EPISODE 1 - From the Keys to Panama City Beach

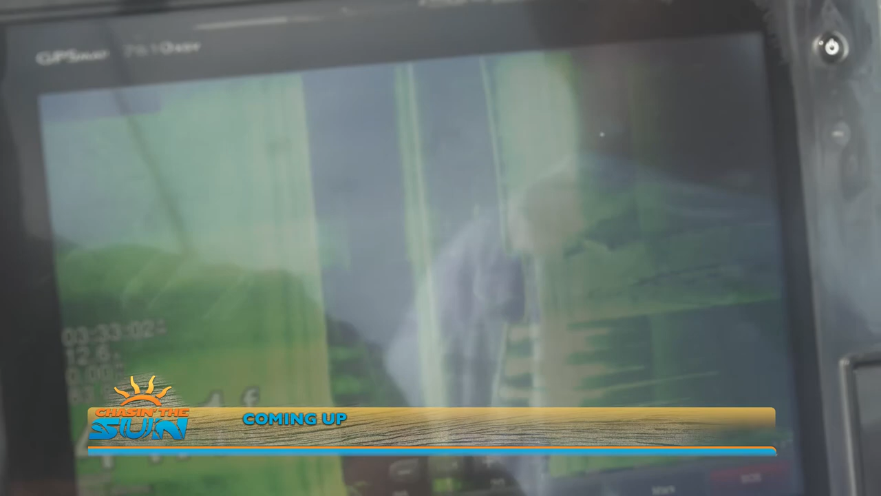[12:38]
Under the boat, you can see the fish and their sonar shadow on the side imaging.
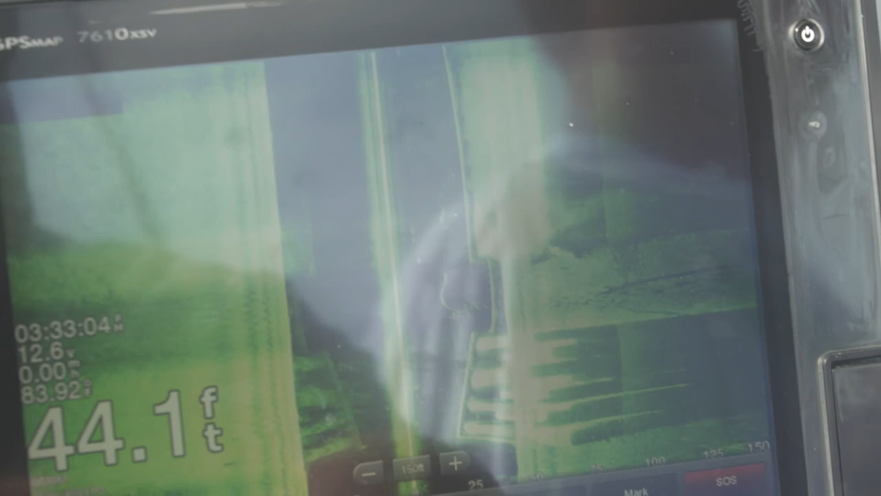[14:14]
On screen: depth 44.1 ft
So as we're sitting here under the boat, you can see the fish and their sonar shadow on the side imaging where it's casting out.
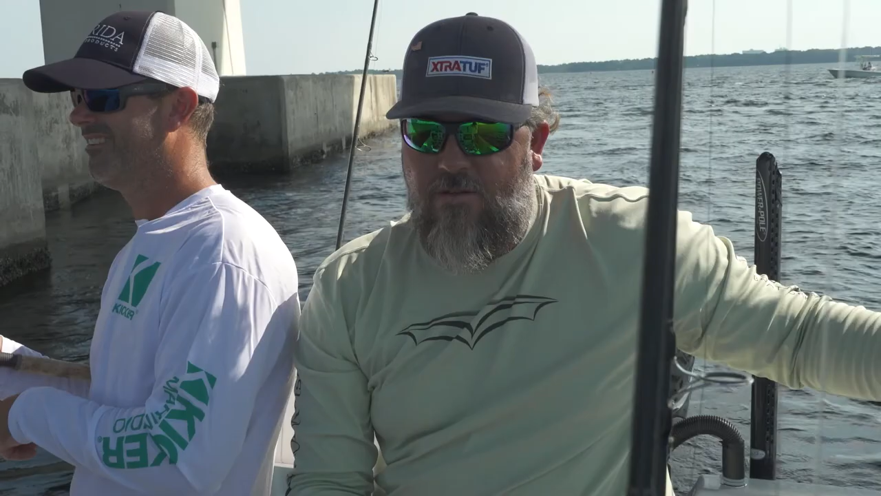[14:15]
They literally have come up to look right at the bottom of the boat. See them here?
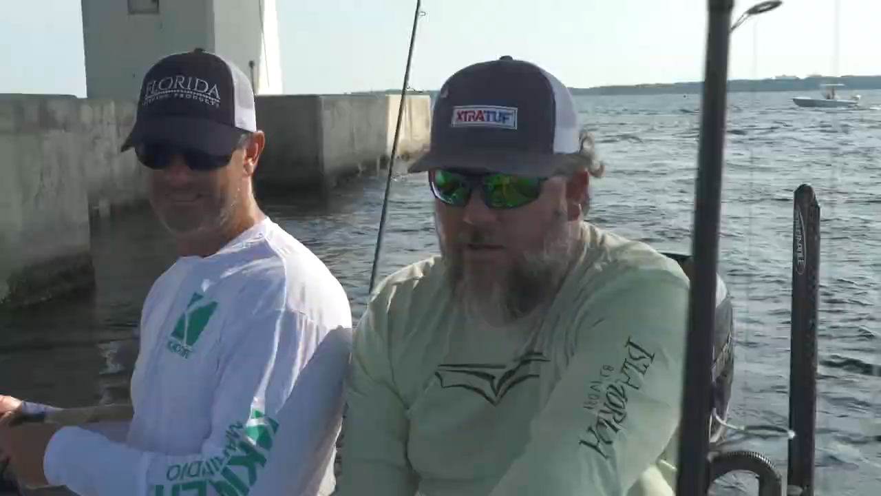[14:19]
Yeah. Right under us. Look at those shadows.
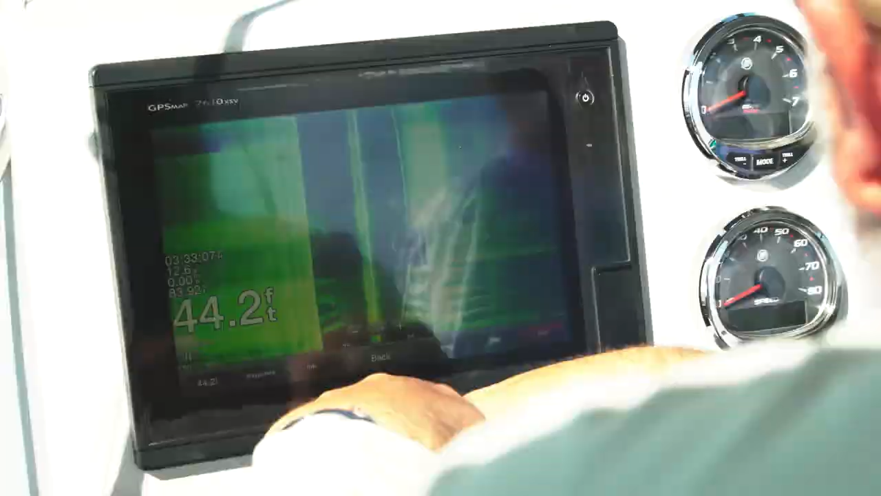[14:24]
On screen: depth 44.2 ft
As a guide, we try to use every technology that we have available to find fish. And I tell you, I felt like, you know, 15 years ago when we got this color sonar,
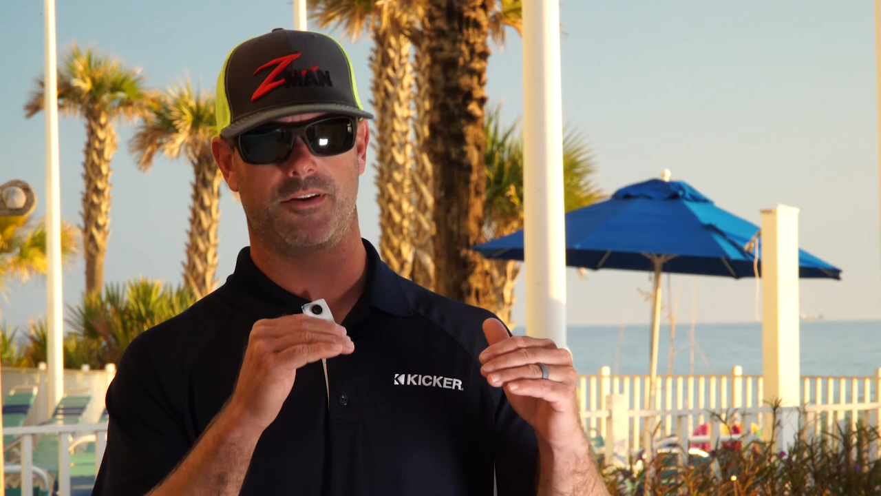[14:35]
that we could really break apart different pieces of structure that we're seeing, not just one shape. We could see individual fish. I thought, I mean, geez, could it get better than this? And yeah, it can.
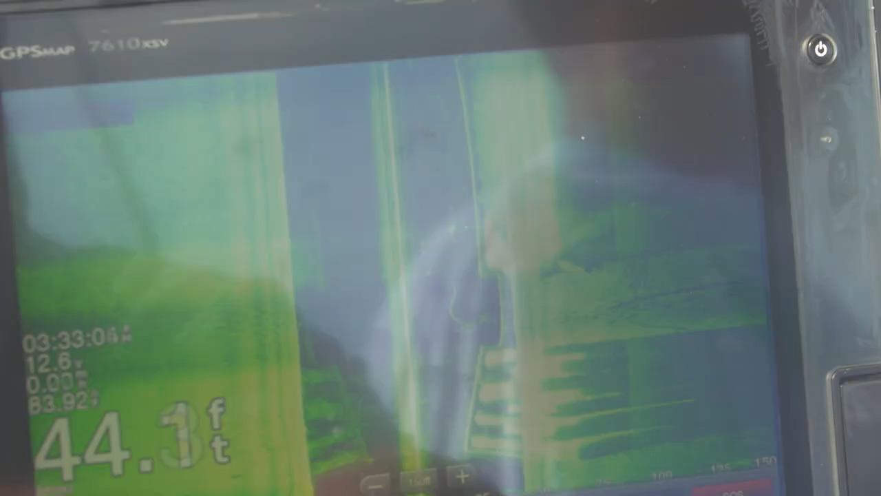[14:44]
So I see those marks, but where is that at?
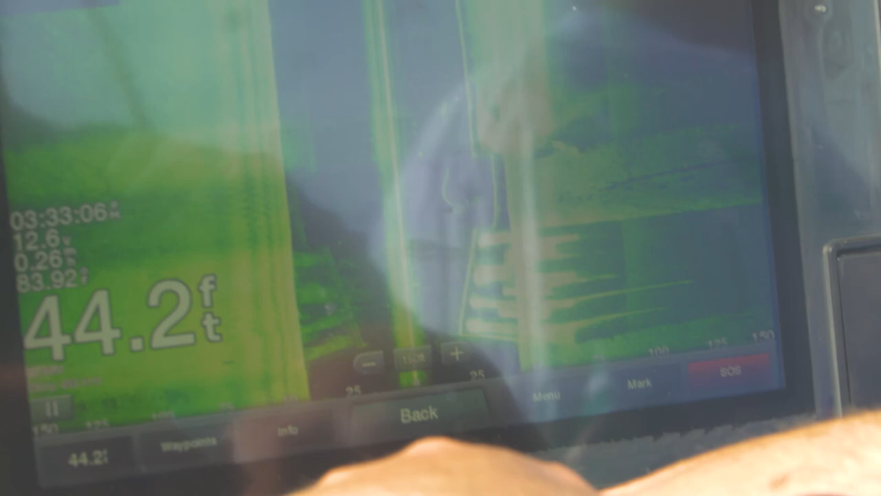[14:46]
On screen: depth 44.2 ft
Like, so the center line is the boat, and the black area is under the boat until it hits color, and that is the bottom.
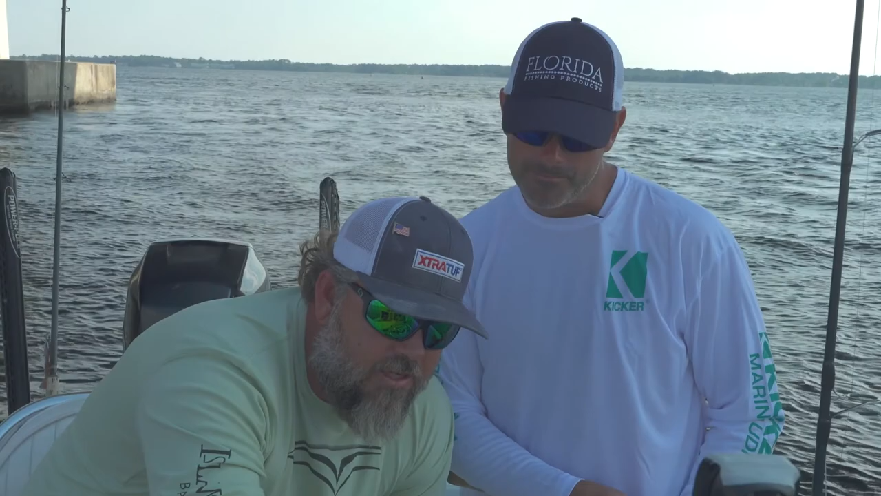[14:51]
And the bottom moving left and right, see the shadow here, the sonar shadow, it's cast out at an angle.
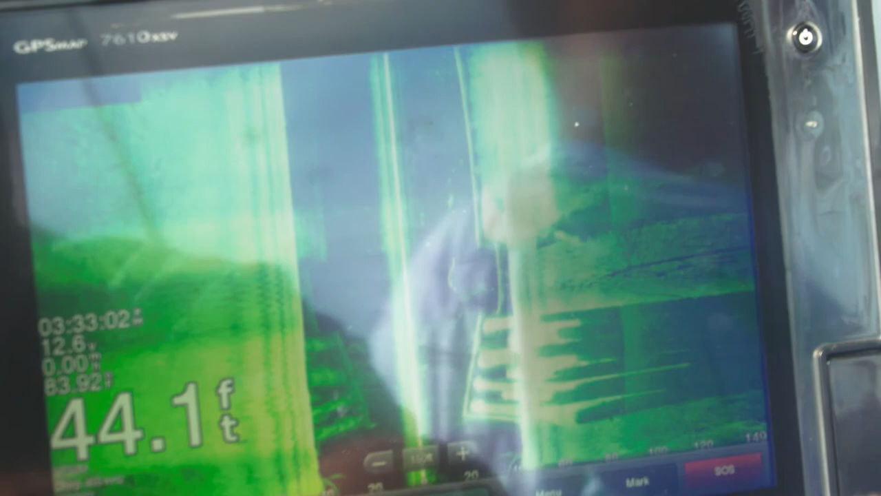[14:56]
On screen: depth 44.1 ft
We can not only see what's directly below us, we can actually see out to either side.